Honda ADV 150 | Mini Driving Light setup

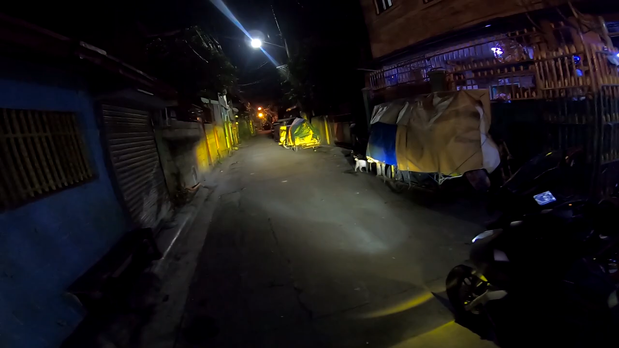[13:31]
Hindi naman nakakasilaw yan, di ba? Sige mo.
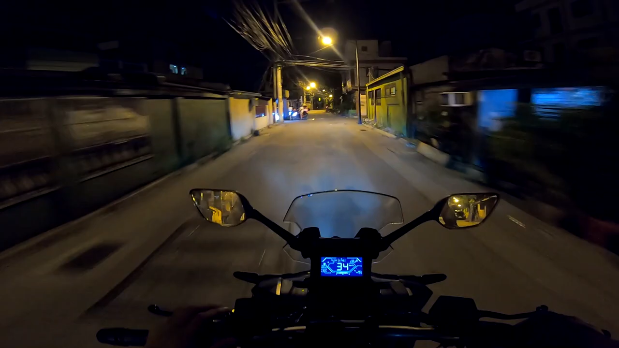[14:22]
Alright. So... tapos na tayo makabitan ng so nga ulit yung daan ko dito ata yun. Tapos na tayo makabitan ng mini driving light sa one stop garage. Solid. So ito yung ito yung low, liwanag na kumpara sa
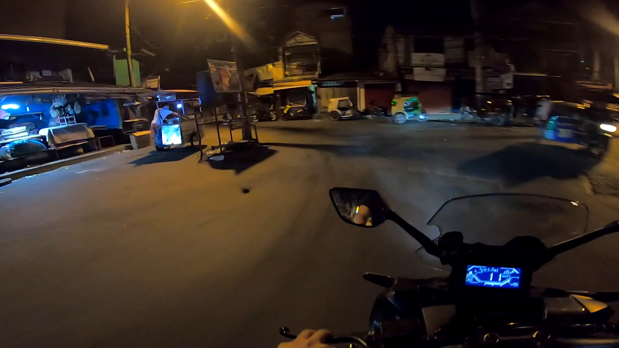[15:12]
ito pala. Nawala ako. Inayos yung busina natin kasi nasa loob yung isa. Hela. Hela horn. Ito yung tunog.
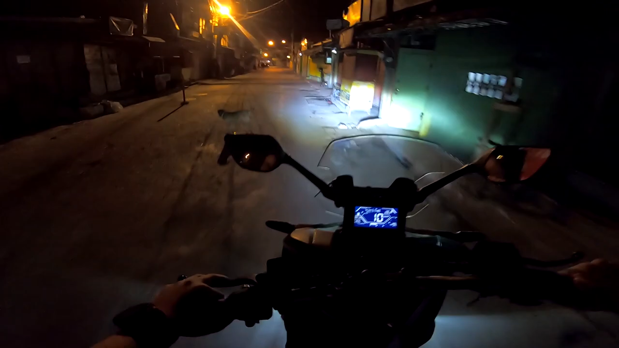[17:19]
Sinubukan lang natin. Ito yung passing dito sa harap. Maganda na, maganda na. Sanay kasi ako sa may passing, mas maganda yun. O, oh, diba? Laban na to sa long drive. Derek P, shout out!